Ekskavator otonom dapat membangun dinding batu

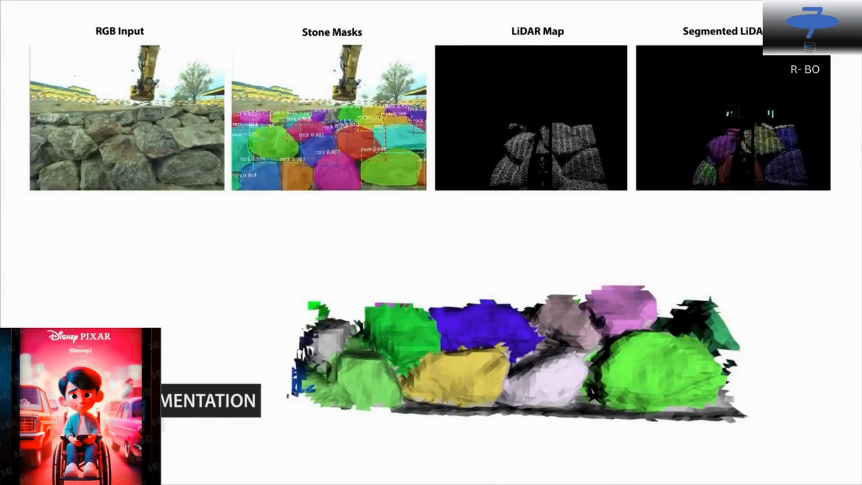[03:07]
termasuk lidar, untuk menghasilkan peta 3D dari lokasi konstruksi.
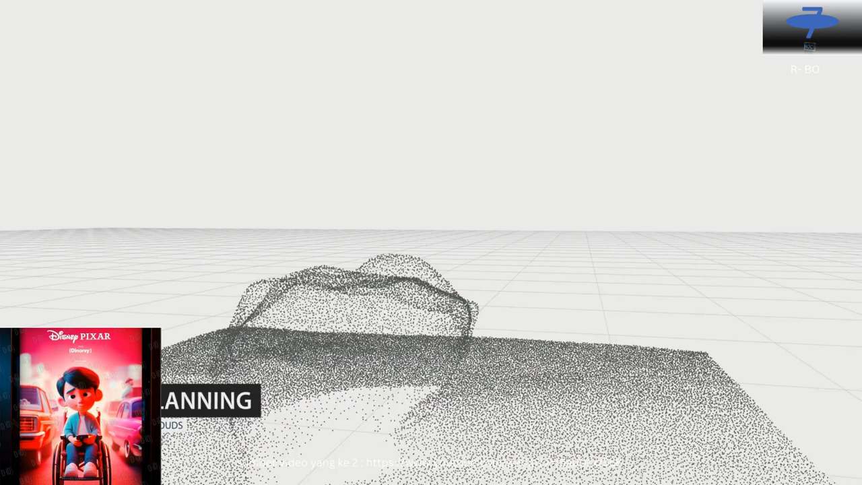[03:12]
Mesin ini juga dilengkapi dengan perkakas dan visi khusus untuk memindai dan mengambil batu besar dari lingkungan sekitarnya.